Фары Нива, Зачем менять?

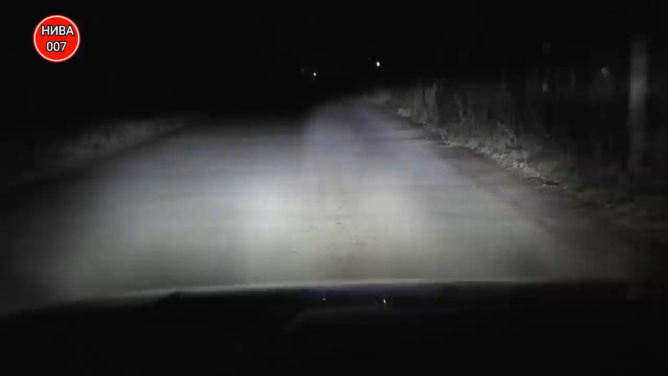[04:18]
Вот примерно так это будет выглядеть. На ближнем свете, с теневой границей, по асфальту. Есть ли разница с заводскими? Есть, но не критичная. Смотрите дальний. Ближний.